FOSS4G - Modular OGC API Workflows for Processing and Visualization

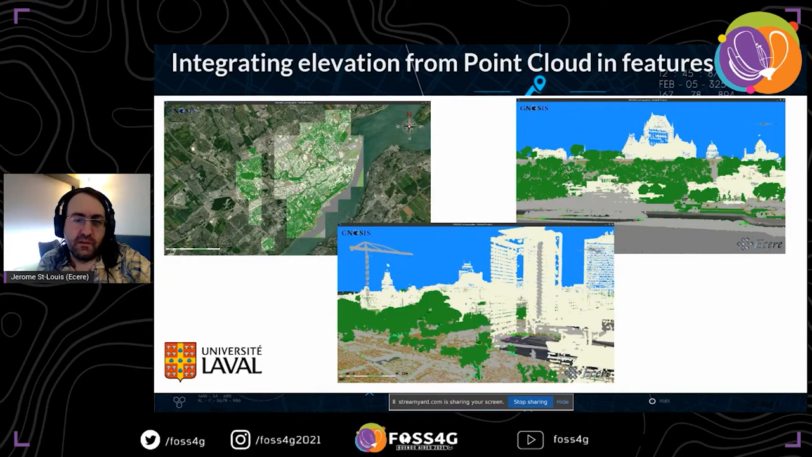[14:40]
And you can see the detail here, how it looks.